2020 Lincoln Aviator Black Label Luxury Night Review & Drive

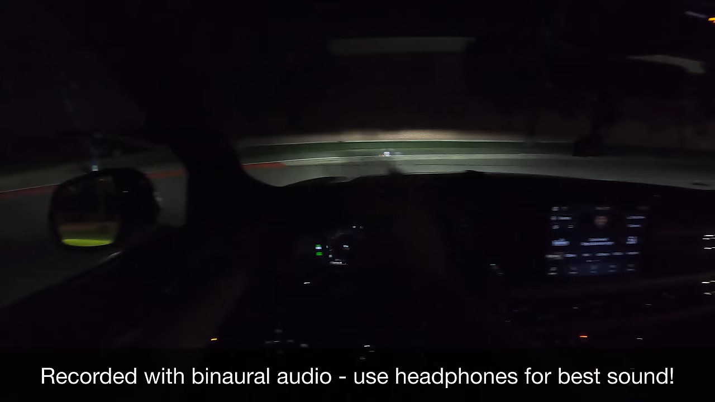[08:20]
So in this drive I'm going to give you an idea of what it's like from a point of view driving the aviator on some dark roads.
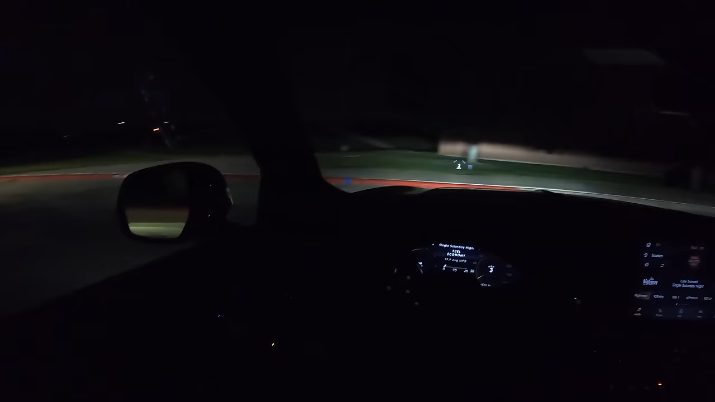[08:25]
We'll see how the high beams do, automatic high beams,
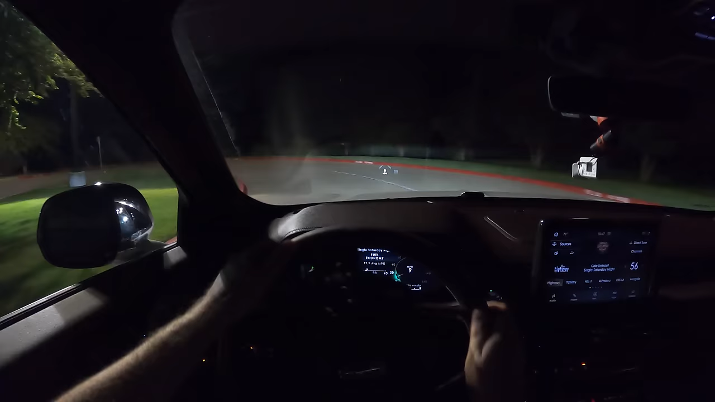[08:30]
the adaptive headlights and we'll get a close up from this camera angle in just a little bit. So right off the bat there's a couple special things about these headlights. They are adaptive so they will swivel side to side but in addition to that they are speed dependent. So at slow speeds and low speeds they focus on being wide. They don't go quite as far with their distance but they're really wide. So if you're taking corners at low speeds or you come to a stop and you want some good peripheral vision they give you excellent peripheral vision.
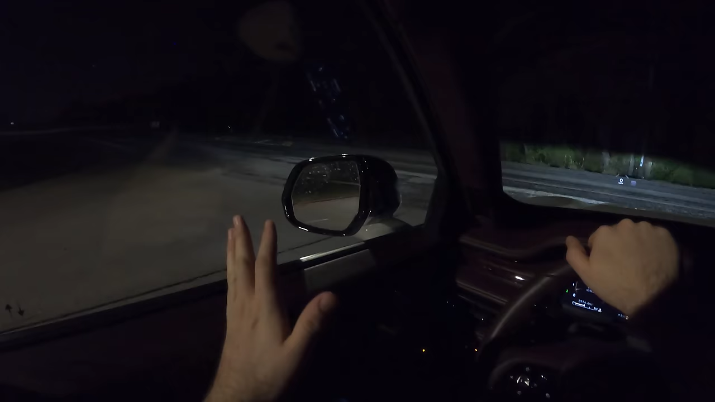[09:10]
Nice beam pattern out front but very wide out there. You wouldn't ever guess if the fog lights are on or off because they're just so wide.
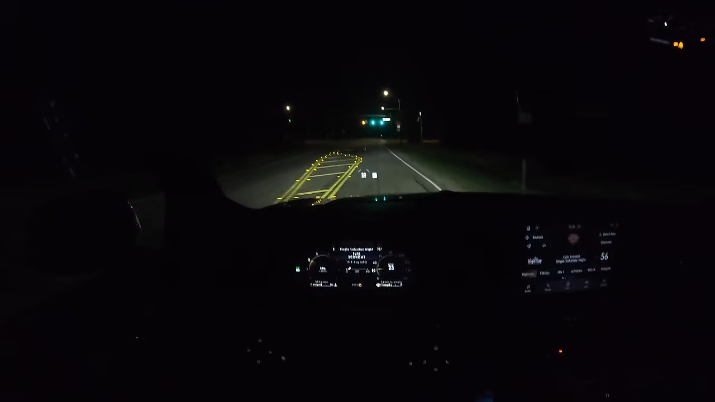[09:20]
Now like I said I have a full review of the aviator with a more with a little bit of a longer test drive talking about driving
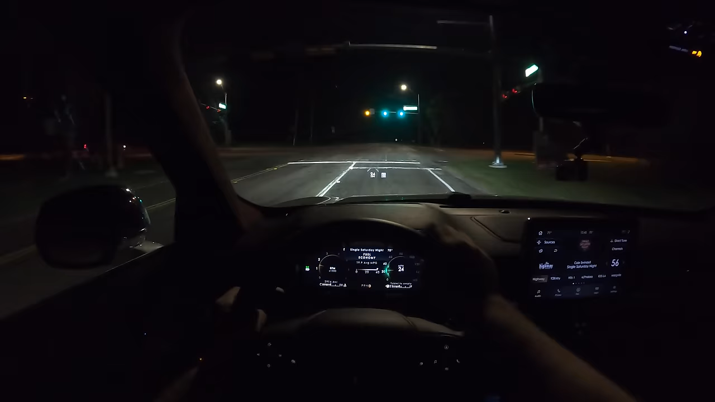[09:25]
impressions but as I always do on my night review let's get a little acceleration here and go.
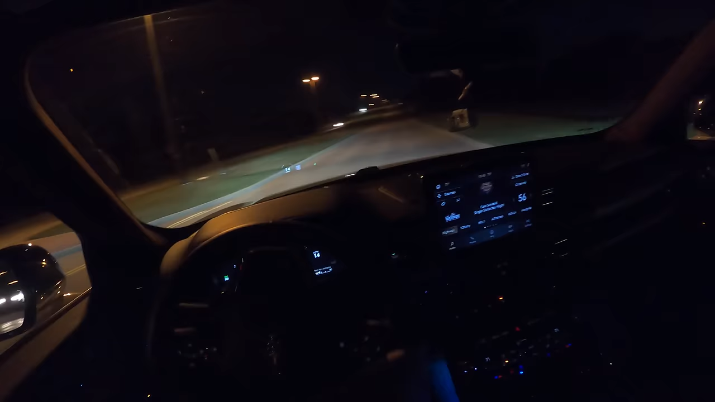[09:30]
And this thing gets up and goes. This car is not a slow SUV. So this thing gets gets moving very fast. 400 horsepower over 400 pound feet of torque but we'll look at the lights on a dark road in a sec. The automatic high beams are set to on and the high beams are currently off. Some vehicles are not
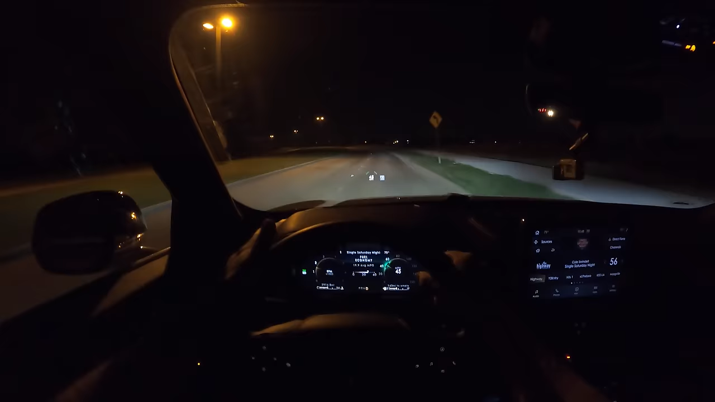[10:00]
sensitive of the overhead street lights to where they actually will turn the high beams on here but that has not been the case with this Lincoln. In the last Lincoln Navigator I had those were probably some of the my favorite headlights I've ever driven with and these ones are just like that so they are fantastic. Now the high beams actually just turned on and they just turned back off with the oncoming traffic so they were responsive as soon as that traffic came over the hill they were off. And now they're back on and the high beams are fantastic.
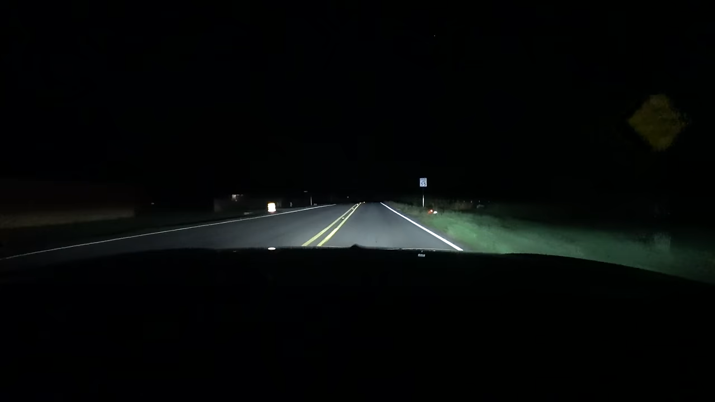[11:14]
All right I'm going to keep the low beams on now. No high beams. Got a really nice beam pattern out front. Can see the markers on the road really well. Nice and wide. Distance isn't fantastic. It is still good. We're kind of pointed downhill and that's doing nice. Okay automatic high beams back on. Turn them back off so you can see the adaptive function a little bit better. Look at that those adaptive lights go exactly to where the road is.